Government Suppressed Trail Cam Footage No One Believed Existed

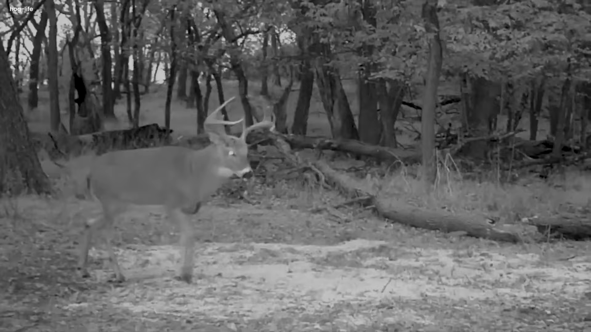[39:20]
It did not realize that a curious deer was quietly munching hard, not knowing about the raccoon's late-night snack. The moonlight made dark as the raccoon, lost in its world of crumbs, suddenly got scared. From the dark, a bold raccoon surprise. The deer, surprised too, was now face to face with the masked muncher. This unexpected meeting happened in the silent night, caught by a quiet trail camera. The raccoon, showing some unexpected bravery, jumped at the deer, wanting a piece of the night feast.
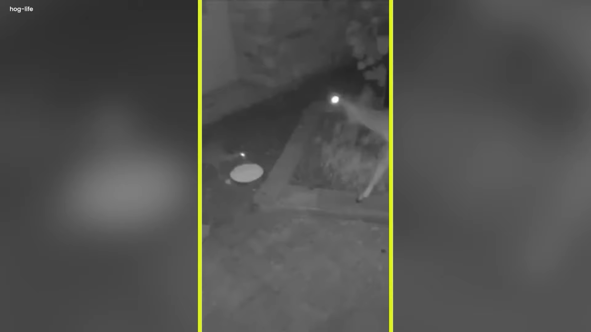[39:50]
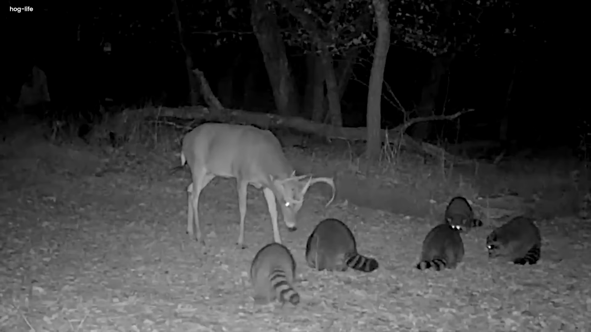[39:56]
The trail camera, like a silent spy, recorded this strange clash of forest familiars. This night adventure reminds us that indeed in the calm,
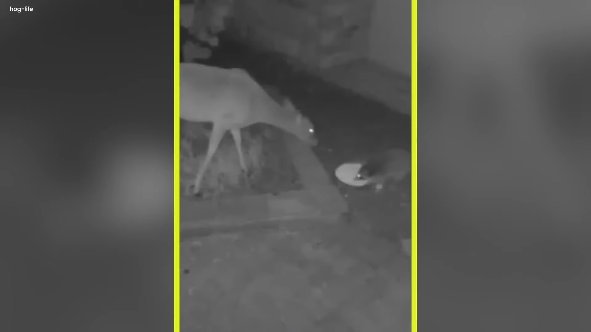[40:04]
dark woods, surprising things be among the animals, making untold stories of the wild that humans never see. Great Horned Owl. In the quiet of the night on the farm, a big owl took the spotlight in a dark story.
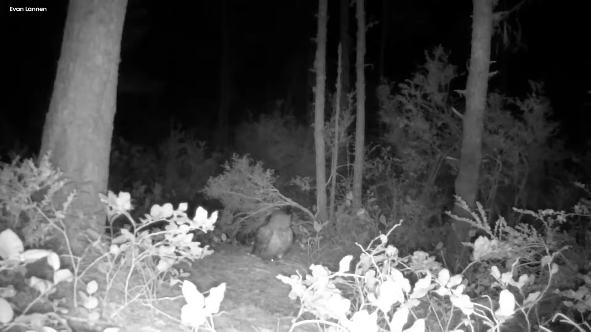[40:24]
It still flew through the bright moonlit sky, and its sharp eyes set up a yummy snack below. With care, it swooped down and grabbed an unsuspecting creature for a late night meal.
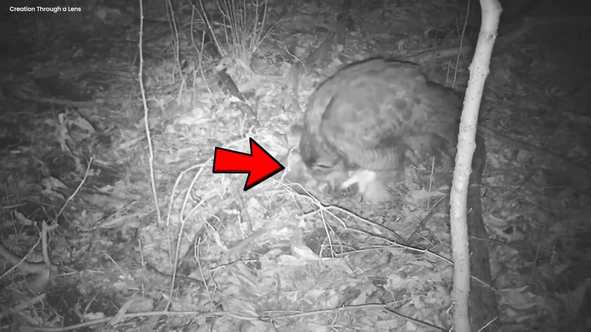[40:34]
But surprise, a hidden friend, a trail camera was there, secretly taking video.
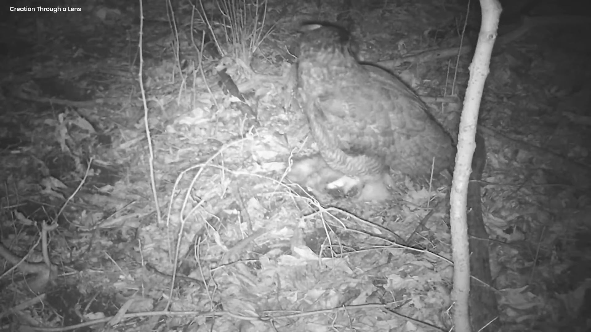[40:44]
The night turned into a cool adventure, with the camera watching every move. Feathers got ruffled, and the owl's claws held onto its dinner as it showed off its hunting skills in the quiet farm.
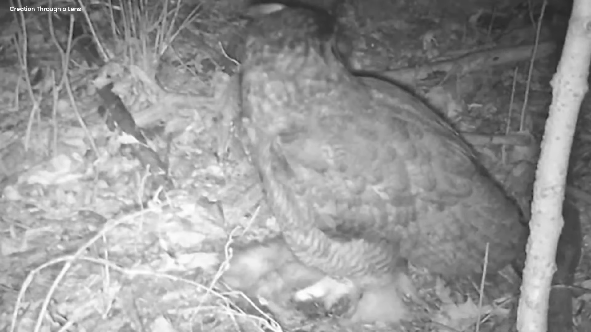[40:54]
The camera's bright light set the whole nighttime scene in one picture, showing the amazing hunter in action.
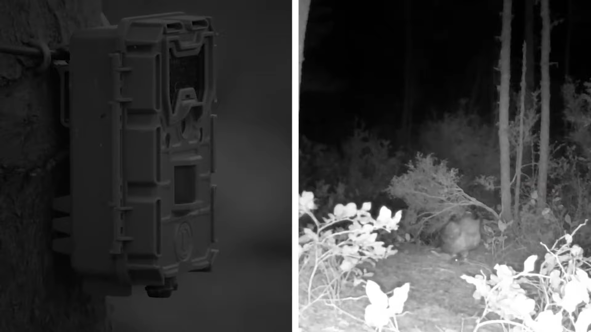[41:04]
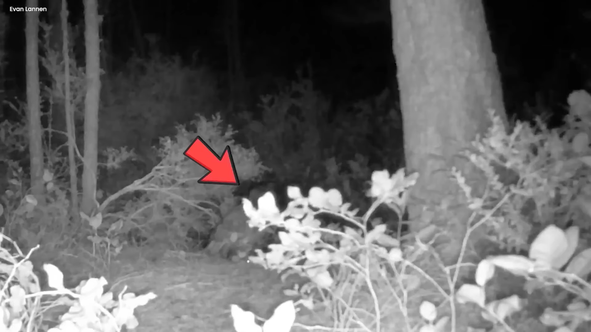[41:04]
At that moment, the big owl became the mysterious night idol, its secret actions revealed by the camera's quiet click.
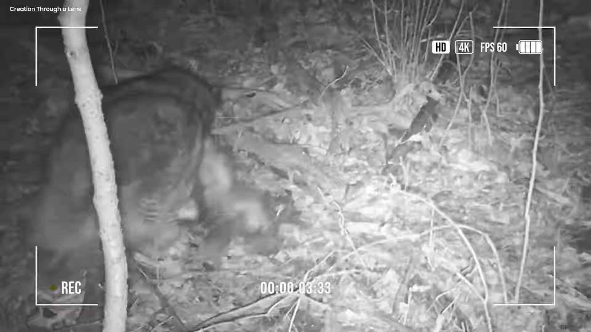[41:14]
A quick wild dance in the dark, all captured for everyone to enjoy when the sun comes up.
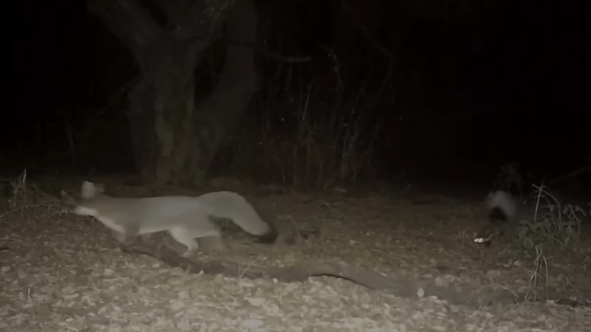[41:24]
Skunk spotted. One night, under the moon in a quiet field,
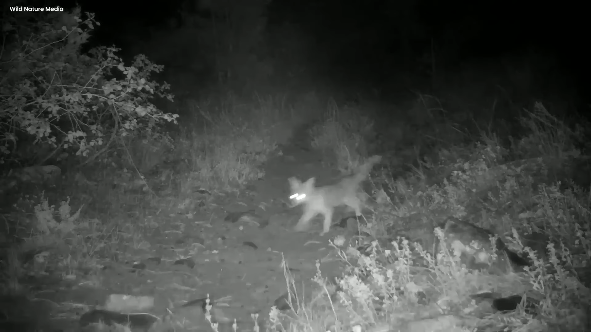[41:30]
a fluffy-tailed skunk had a secret charge chasing a sleek gray fox.
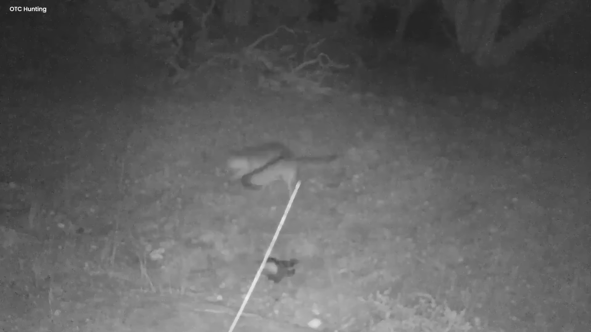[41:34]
The fields were super quiet, only the grass making soft sounds under their paws. Guess what?
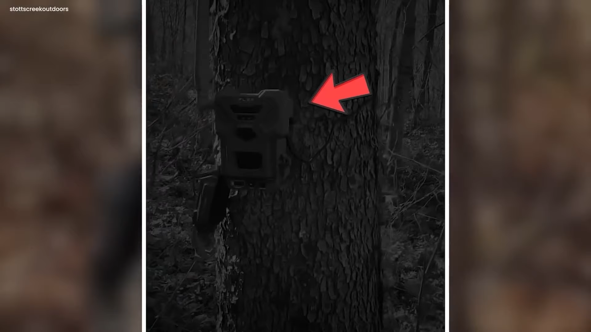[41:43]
A sneaky trail camera was silently watching everything. The skunk, each excited, crawled after the fox, eyes shining. The gray fox was like a ninja, moving really fast through the dark.
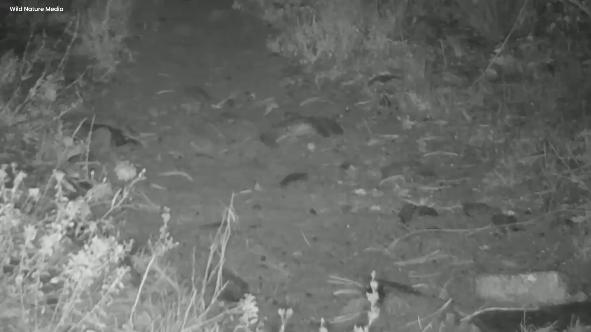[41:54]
Then, out of the blue, a bright flash from the trail camera set the whole funny chase.
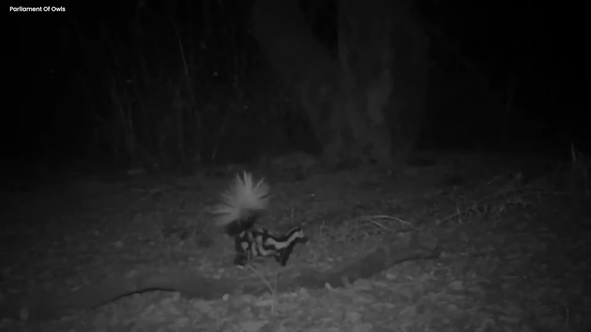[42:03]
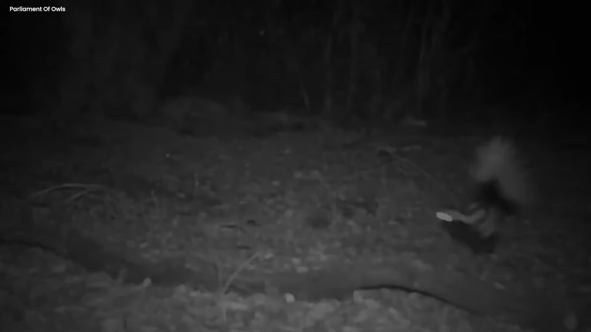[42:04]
The skunk's tail stood up, and the fox got a big surprise.
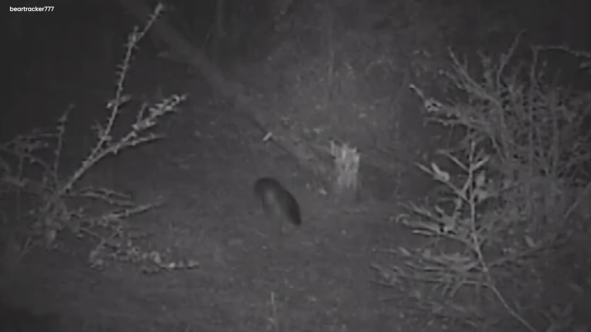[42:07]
That night, the trail camera came a surprise fabulist,
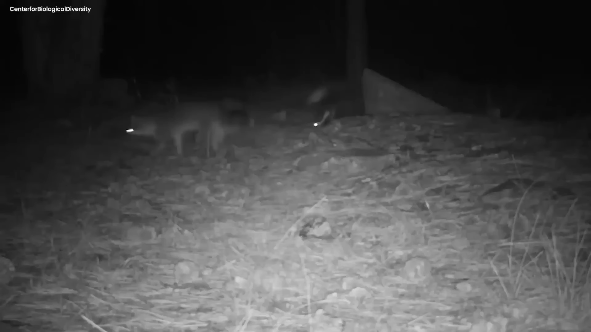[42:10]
taking video of the funny hop between a determined skunk and a tricky slate fox. The frozen video tells a story of what happens when everyone's asleep, showing nature's darkness show for anyone who wants to see it.
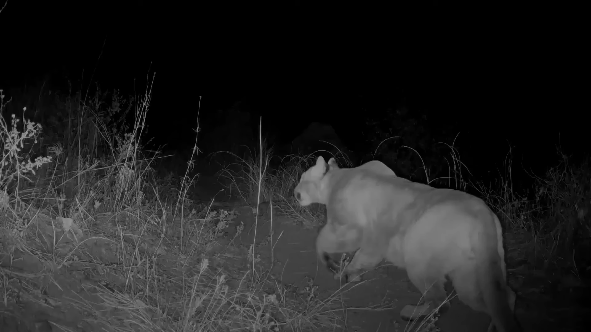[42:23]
Lion and tracks. One night in the dark woods, a special camera caught something amazing. As the night hugged the trees, a sneaky lion came out, showing its grandness only to the camera. The camera, like a quiet storyteller, filmed every smooth move and strong step.
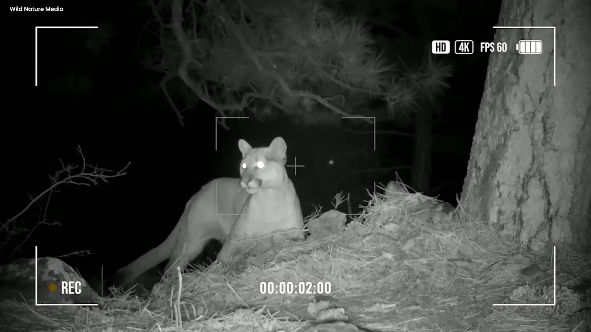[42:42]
In the quiet of the night, the lion made a mark, leaving a mysterious trail of paw prints each around the thick forest.
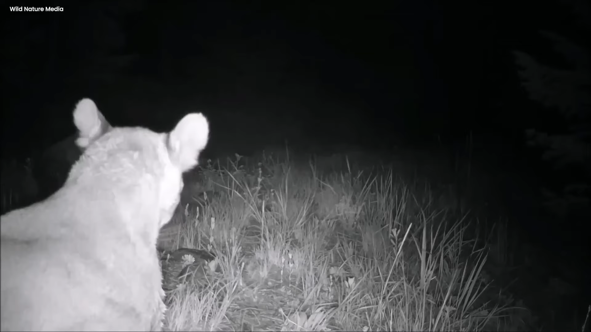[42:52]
These prints, like nature's own fingerprints,
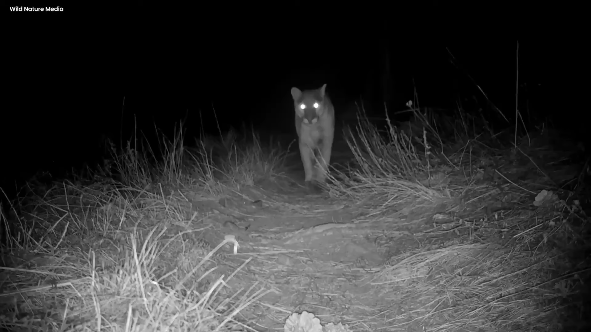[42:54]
told a story of a creature wandering its kingdom under the gentle moonlight.
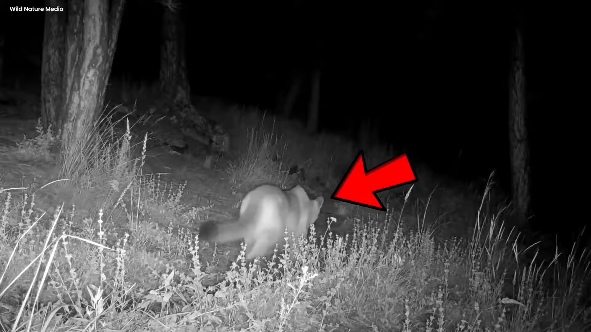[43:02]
The videotape suggested a lively show in the middle of the trees, where the lion moved gracefully, leaving a trail of secrets that only the camera could show. The night, once full of secrets, now had one uncovered through the camera's eye, capturing the wild beauty of a lion's night adventure.